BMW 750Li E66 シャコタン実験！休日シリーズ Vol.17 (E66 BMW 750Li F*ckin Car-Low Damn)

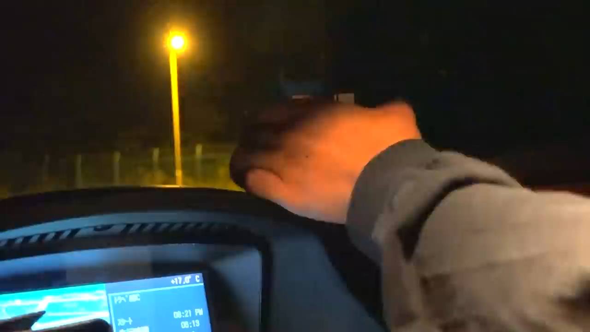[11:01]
ちょっと待てよ。これ。うわ、怖っ。結構フラフラするよ。
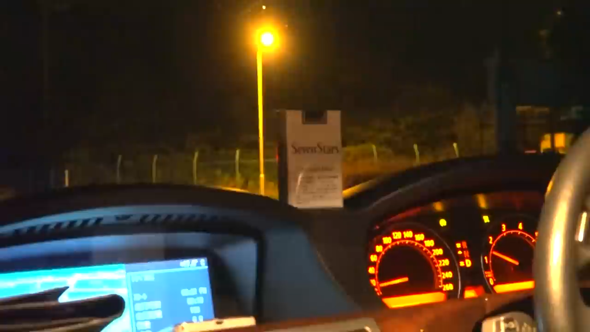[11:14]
お、お、いいね。ちょっとわざと道悪い方行こうか、ちょっと。うわ、怖い、倒れそう、倒れそう。
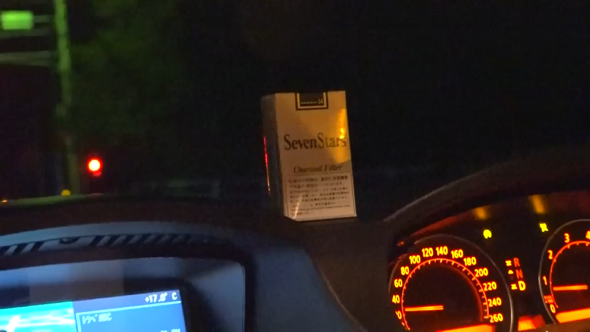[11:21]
もうフラフラしてるもん。
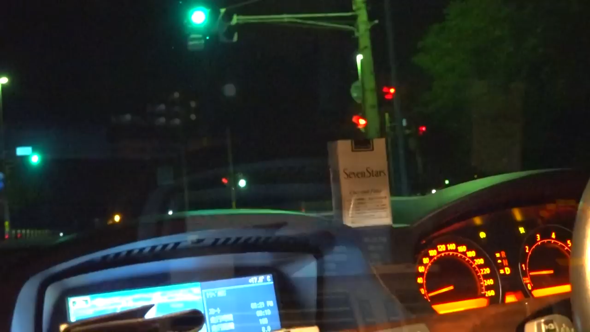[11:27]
よし、普通に走るよ、普通に。倒れそう。
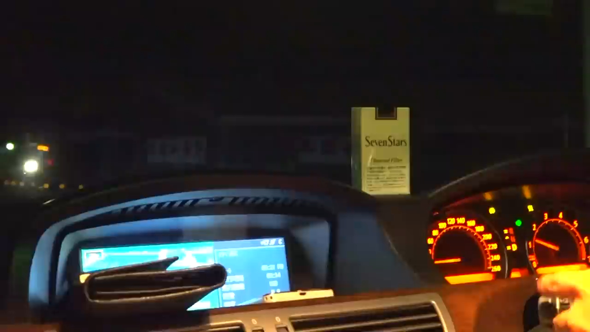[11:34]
道路わかる、これ。両方映るか、ね、い意外と今40キロ、
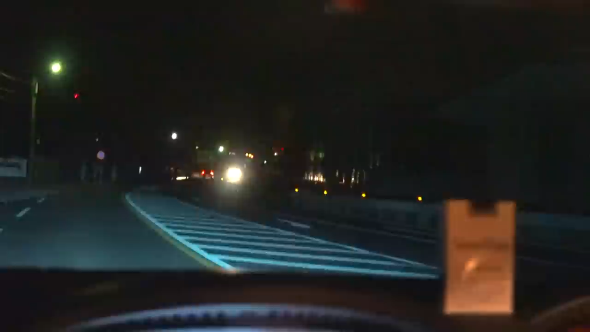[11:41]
40キロ。あ、全然普通40キロだったら。でも怖い。てこれはね、多分難しいよ。倒れるよ、絶対。
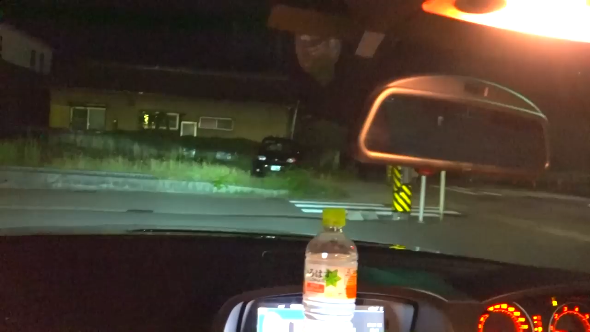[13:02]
出れねえし、ここ狭すぎて出れない狭すぎて出れない。論外。いくよ。さあ、まずごくごく普通の一般道。
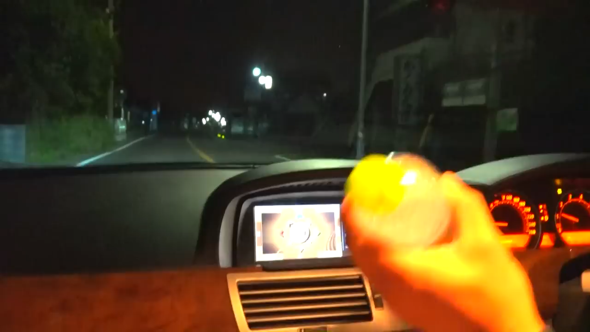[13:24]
倒れてくるな。お座り、お座り。よし、どう？
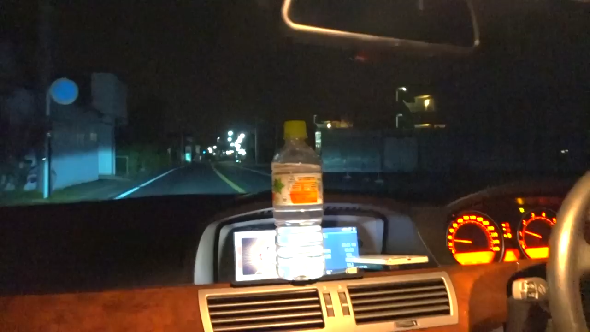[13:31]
意外と普通じゃない。 全然揺れてないですね。
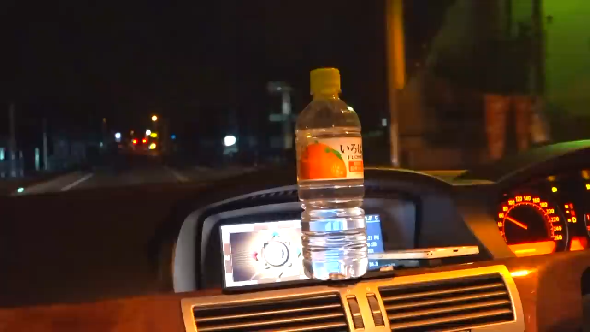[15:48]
ああ悪い道で60キロは揺れるね、やっぱ。てかこれ普通の車がどんなんなのかお話します。 なんか軽自動車と変わんないですよこれ。 いやね、多分軽よりはいいと思うよ。 軽よりは本当にいいです。 純正だと多分揺れないぐらいじゃないこれ。多分 揺れないくらいですね。 結構微振動拾ってるからねこれね。今60キロあって全然普通やん。